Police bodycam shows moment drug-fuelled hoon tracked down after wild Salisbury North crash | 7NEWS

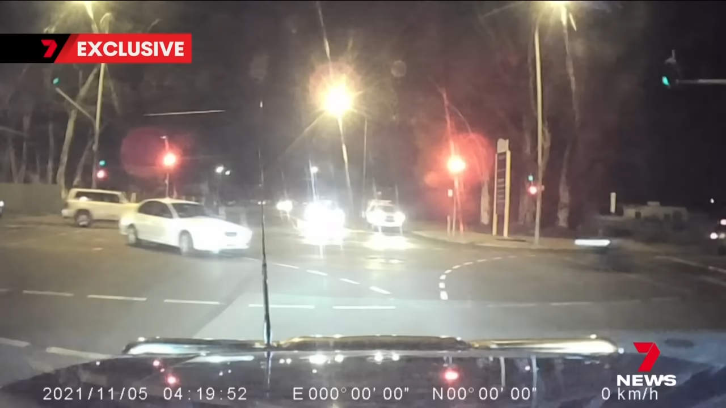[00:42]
Dashcam captured the moment the pair were sent flying through the air after the bike slammed into a car right in front of a police vehicle.